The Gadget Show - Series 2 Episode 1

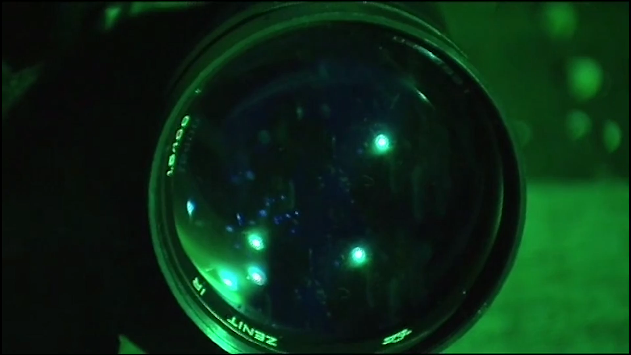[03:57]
Night vision devices turn light particles into electrons,
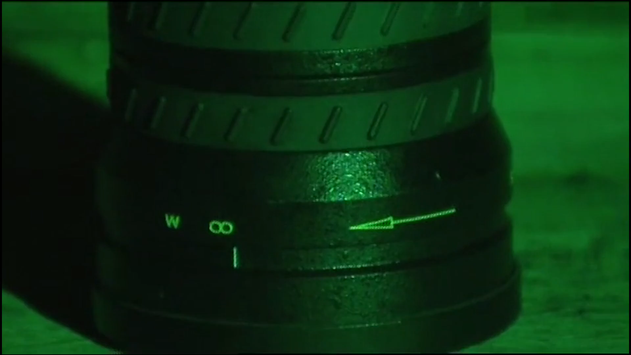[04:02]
which are amplified as they travel along a vacuum tube.
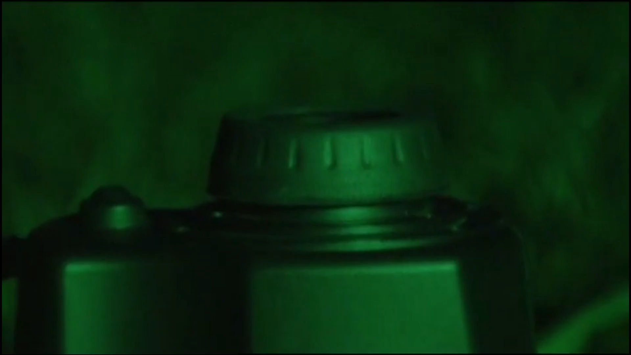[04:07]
When the electrons hit a phosphorus screen at the end, an image is emitted into the eyepiece.
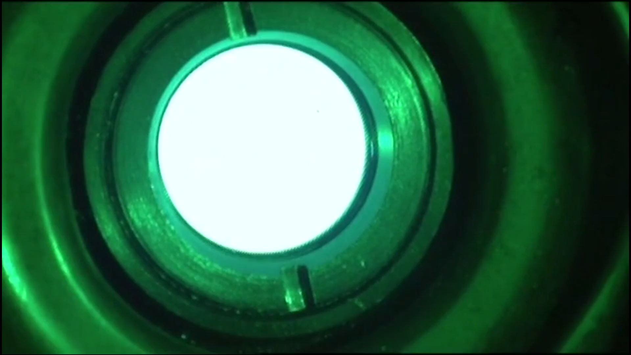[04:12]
The green tint is useful in two ways.
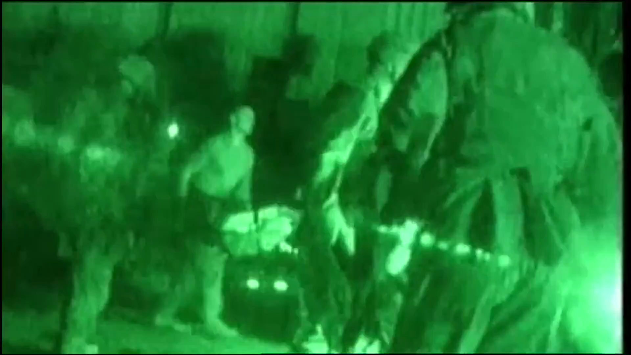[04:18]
The human eye can distinguish between more shades of green than any other colour, so you see more detail.
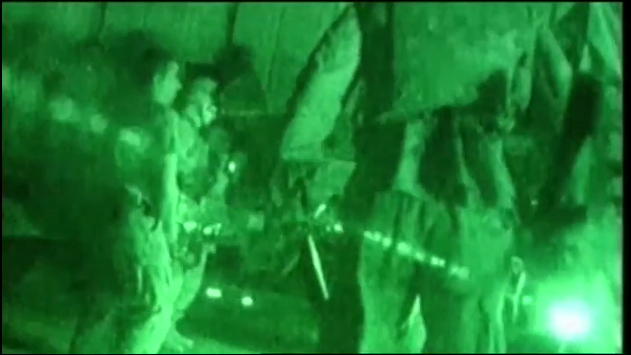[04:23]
It's also a colour that keeps your pupils dilated, so when you take the device away, it's easier to adjust to the complete darkness.
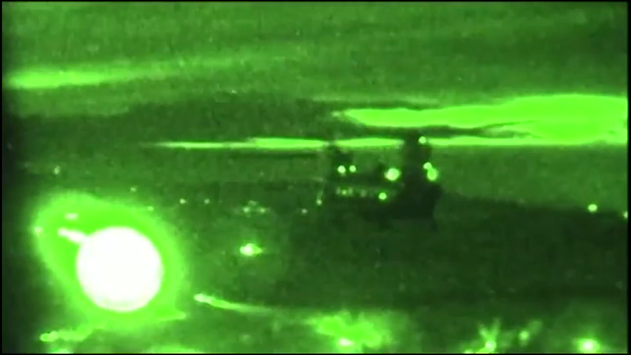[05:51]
Without them, it's pitch black. With them, you can see clearly from the back of one Chinook to the other.
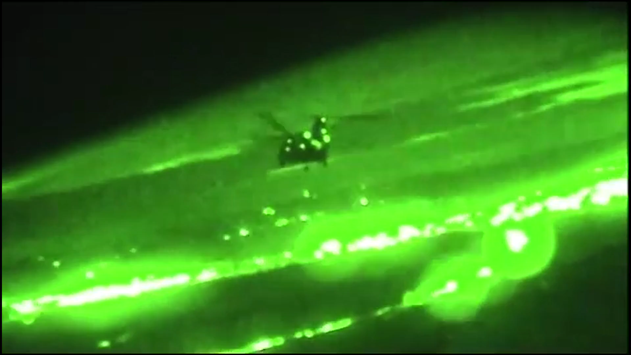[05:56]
So, how will the high street stuff compare?
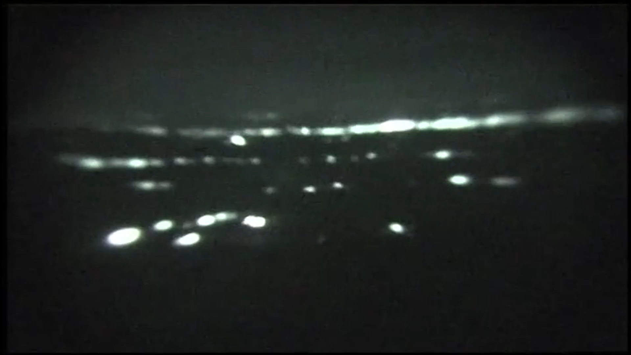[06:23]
With these, they really aren't very clear at all. Very fuzzy.
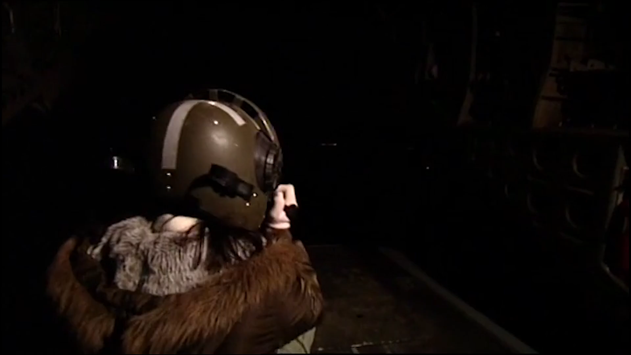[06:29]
Not very good. This is similar to the Starlight scopes the Americans used in Vietnam,
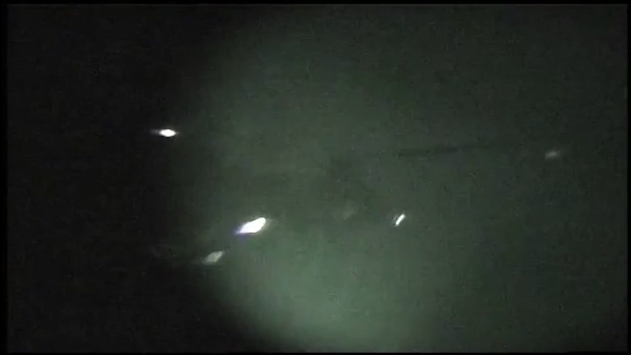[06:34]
so you're relying on technology that's 40 years old.
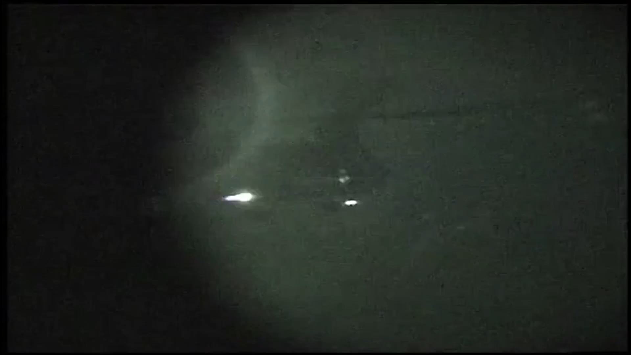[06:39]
Fine for a bit of novelty value, but not much else.
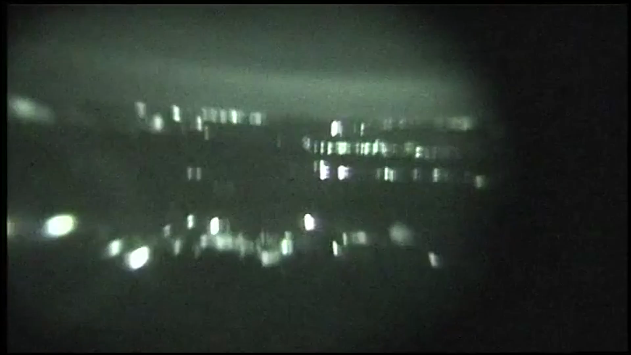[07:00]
Slightly clearer picture. If I look at the Chinook that's following us, I can make the outline out quite clear.
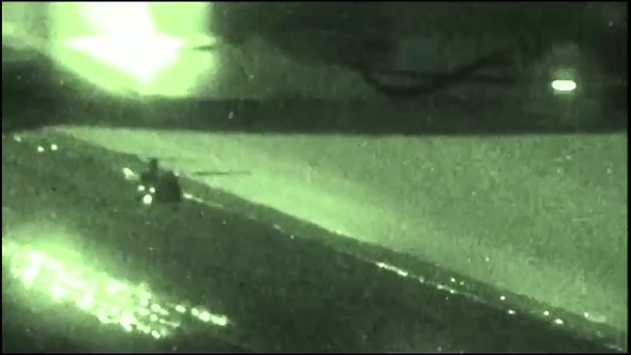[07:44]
This was the image that's closest to what the pros see. You get a nice wide view and a much brighter image.
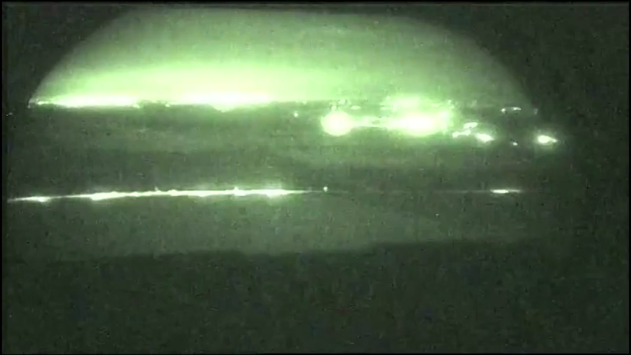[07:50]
There's no magnification, so depth perception is good, making them ideal for strapping to your head and walking around with. They may cost more than £2,000, but they're undoubtedly the best.
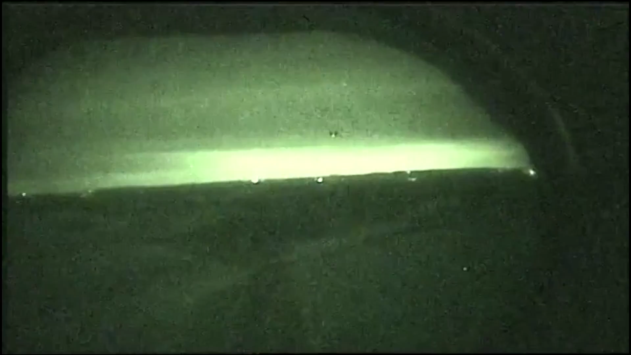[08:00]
When it comes to night vision goggles, you definitely get what you pay for.